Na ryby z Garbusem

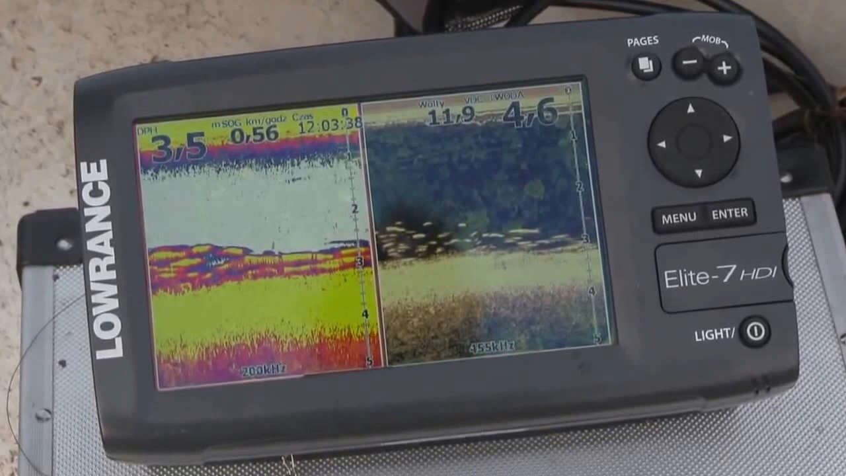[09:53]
Przed chwilą się pokazała właśnie, pokazał jakiś pajk na dnie, który tego pilnuje. Więc spróbujemy go skusić. O. Tu jeden na dwa d właśnie idzie górą. Pięknie. Spróbujemy podjigować troszkę gumą.